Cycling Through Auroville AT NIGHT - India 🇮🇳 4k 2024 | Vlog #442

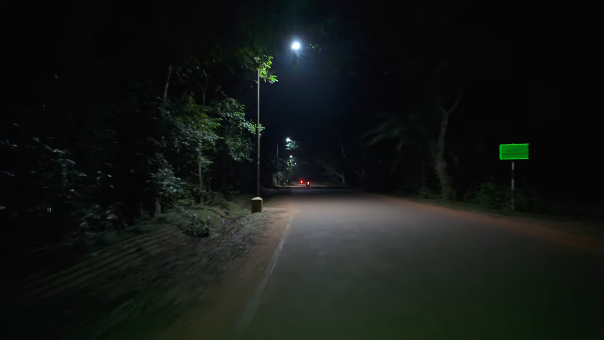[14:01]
Going into the darkness. Oh yeah, Matamindir. So we're about 2.5 kilometers away, guys. Won't take so long to get home. What did I have? It's a good question. Took a very, very long time to get anything.
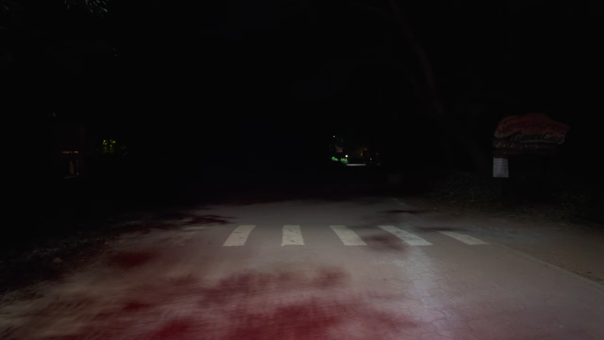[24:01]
What are we looking at here, guys? Anything interesting? Oh, dogs. Time's now 10 o'clock. Man. Now I'm hungry. Is there anything around? I'm getting triggered. Now we'll go back to Ganesh Bakery, eh?